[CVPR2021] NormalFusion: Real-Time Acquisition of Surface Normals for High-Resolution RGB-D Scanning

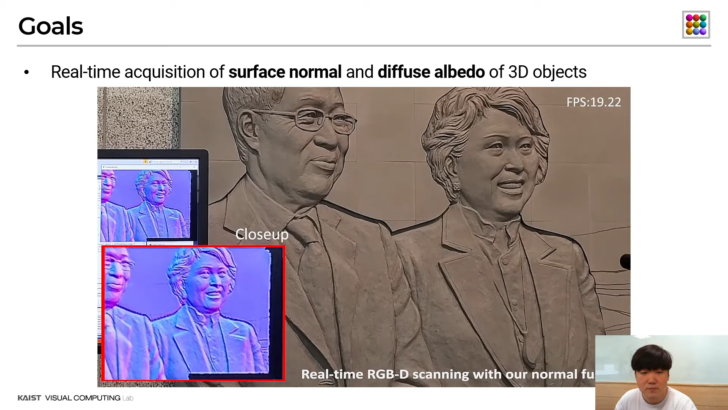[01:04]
A single RGB-D camera provides a pair of color and depth images per frame. To improve depth quality and decouple diffuse albedo, we first estimate the environment illumination using the input images.
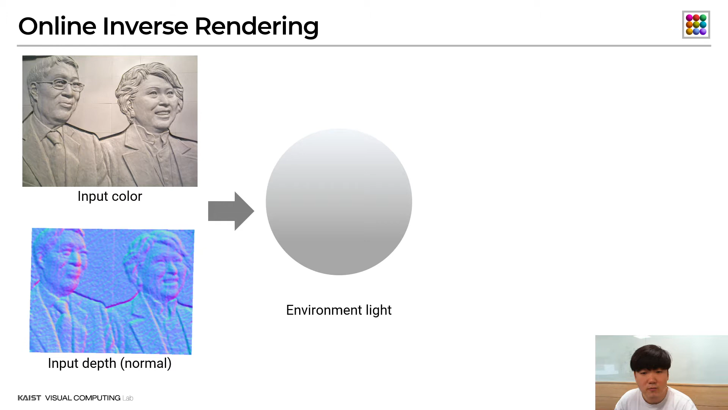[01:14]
From the environment illumination, both diffuse albedo and detailed depth can be jointly optimized through inverse rendering.
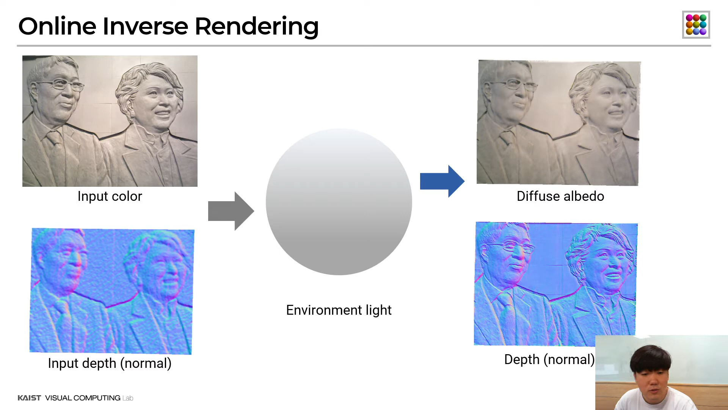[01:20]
We repeat this two-step process iteratively to optimize the environment illumination, diffuse albedo and depth.
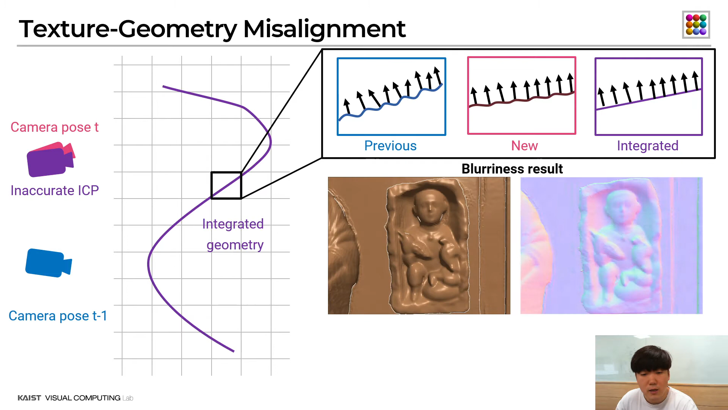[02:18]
To solve this problem, a spatially bearing warp field was proposed by Lieter. However, as shown in the photo, the existing geometric information and texture are misaligned, which is critical for capturing the NOMAS texture map with containing geometric information. Therefore, we propose a NOMAS fusion to obtain geometric details while maintaining the
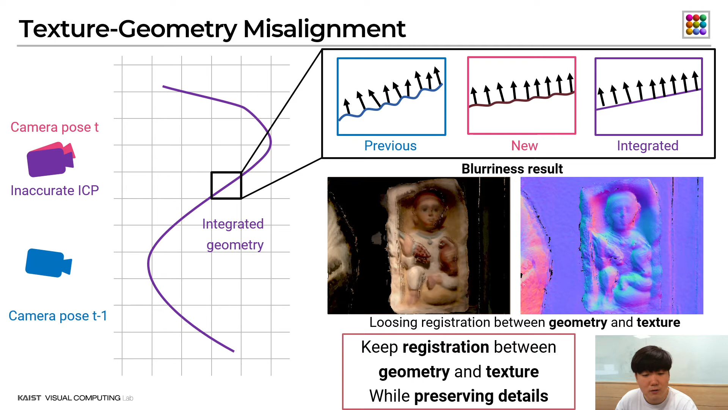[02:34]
registration between the geometric information and the texture map. First, we use the color information to preserve the texture detail. The 3D point of TSDF geometry is projected onto a 2D color image. Based on local window centered on this point, the warp function is optimized to minimize the photometric difference between the color texture matching with the local window. At the same time, we use the normal information to ensure that the warp function does not lose its registration with the geometry.
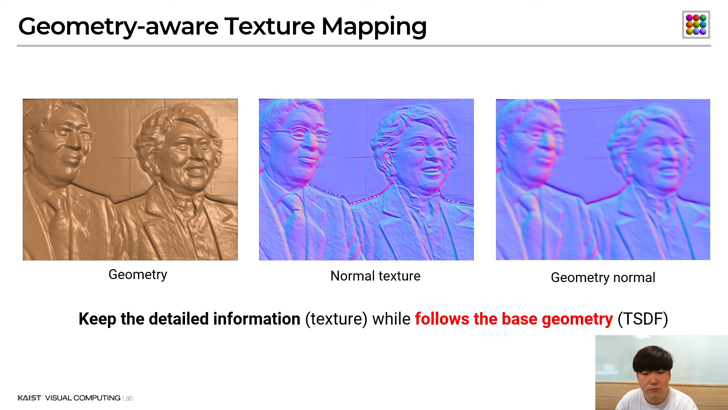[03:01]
We project the 3D point of the TSDF geometry into a NOMAS texture map. Then, we estimate the warp function that minimize the geometric differences between the local window created around the points and the TSDF NOMAS. By repeating this for each grid, we finally estimate the spatially bearing warp field that minimize the difference between the input image and the texture
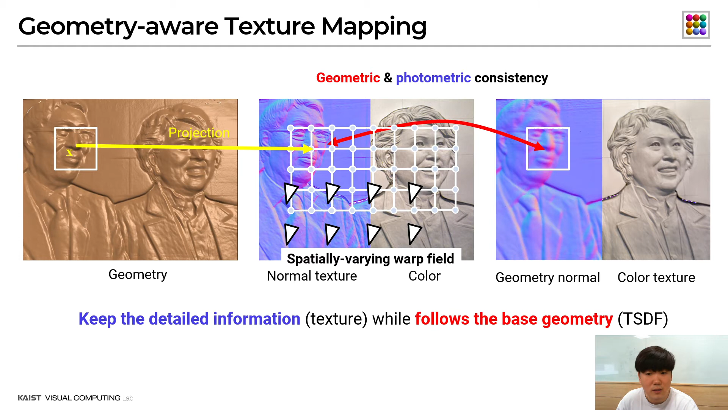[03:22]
while reducing the differences between the texture and the geometry. Finally, we blend the NOMAS and color textures using this warp field. Here are our results video.
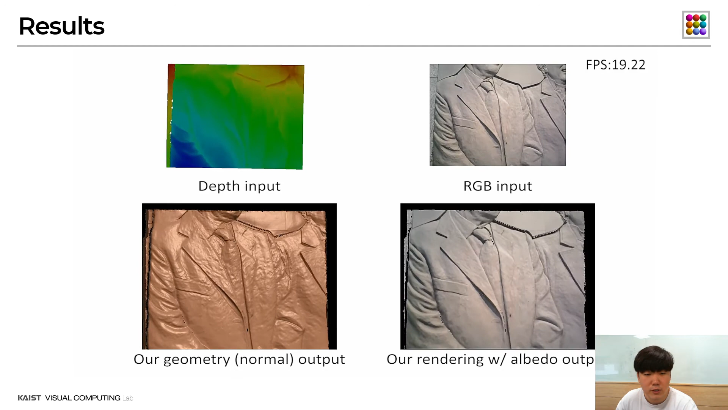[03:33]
We use two input images, a depth map and color map obtained from a single RGBD camera as shown in the top row. Then, we reconstruct the high-resolution geometry and texture simultaneously from them as shown in the bottom row.
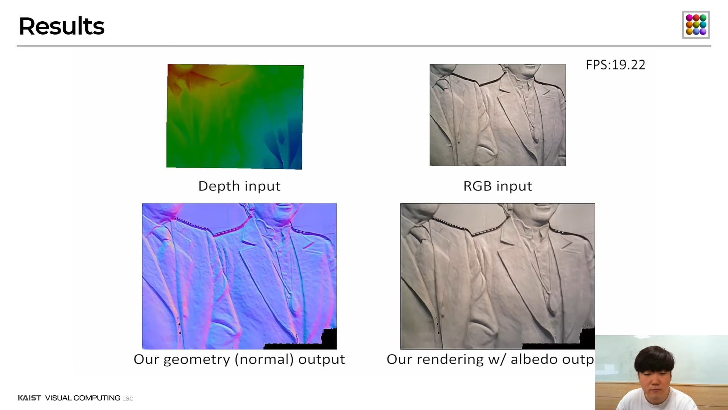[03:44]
Our method runs 19 frames per second on a conventional desktop computer.
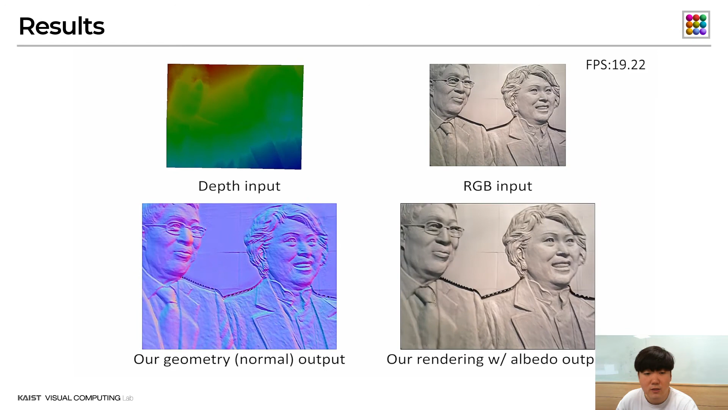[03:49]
We compare our method with two different fusion methods.
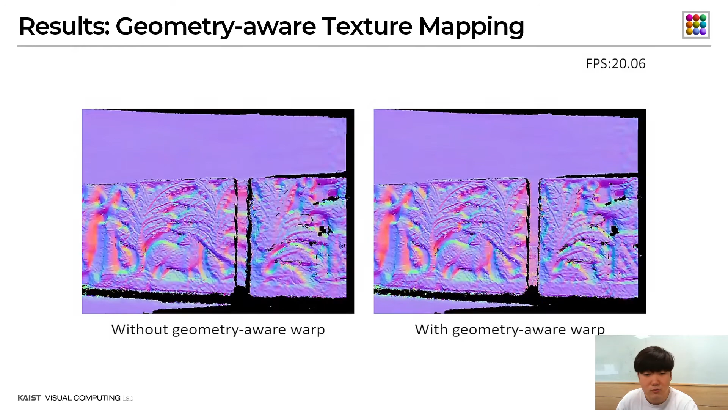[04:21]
As this error accumulates, the texture becomes blurry as indicated by the yellow arrow.